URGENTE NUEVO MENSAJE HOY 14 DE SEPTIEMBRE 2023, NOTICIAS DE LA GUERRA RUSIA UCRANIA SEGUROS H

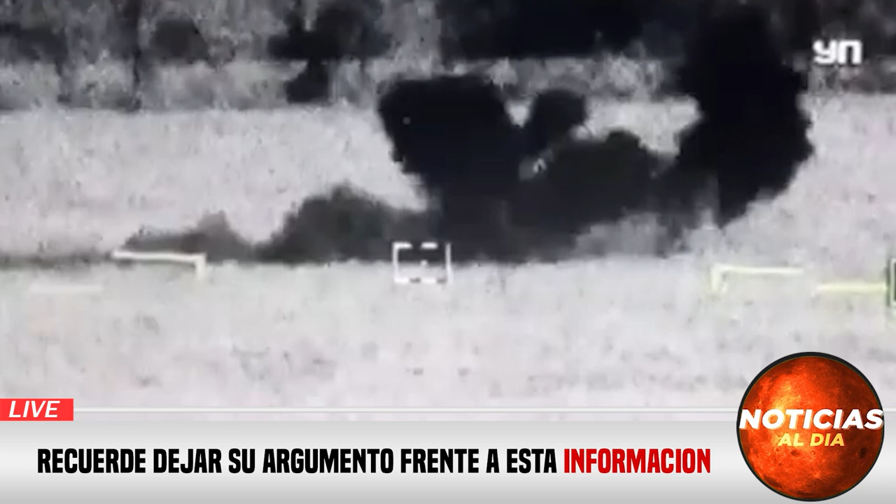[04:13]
Ataque a un vehículo ruso. Ahí compartimos el momento que se daba esta situación. Las imágenes que nos llegan directamente desde la zona de conflicto en Ucrania, mediante visores infrarrojos.